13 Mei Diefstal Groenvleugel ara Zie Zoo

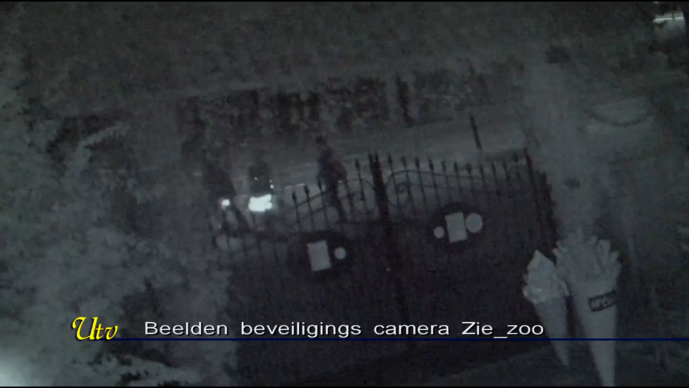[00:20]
Eerst werd de omgeving goed verkend door een groepje volwassenen en kinderen, waarna toen alles veilig was, zo rond half twaalf in de avond de aara's zijn weggenomen.
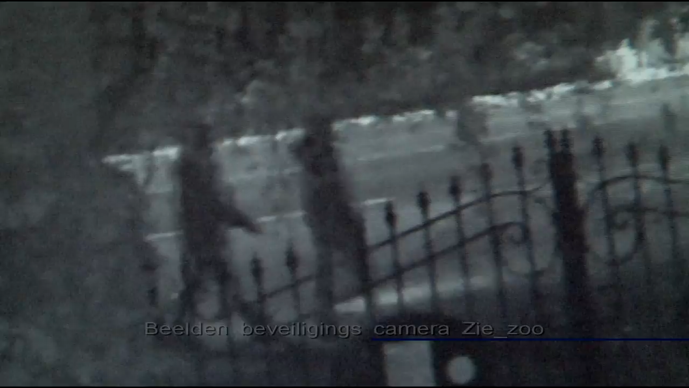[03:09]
Heeft u vrijdagavond de 13e mei rond half twaalf op de Zeelandse Dijk toevallig deze mensen zien lopen waarvan één persoon wat mank liep? En heeft u wat meer informatie over bijvoorbeeld de auto die op de invalidenparkeerplaats voor de CISO stond? Of heeft u mogelijk nog andere informatie?
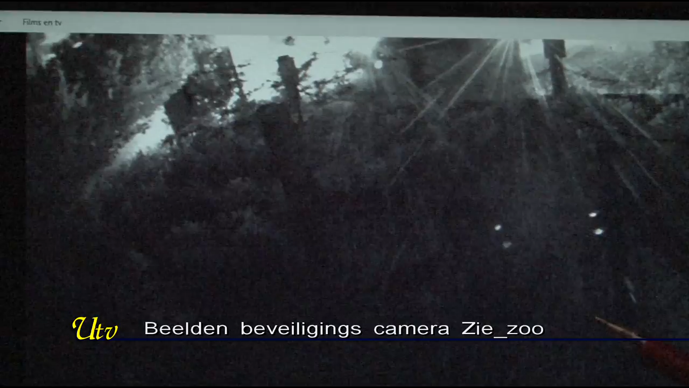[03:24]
Geef deze dan door aan de politie via telefoonnummer 0900 8844. Weer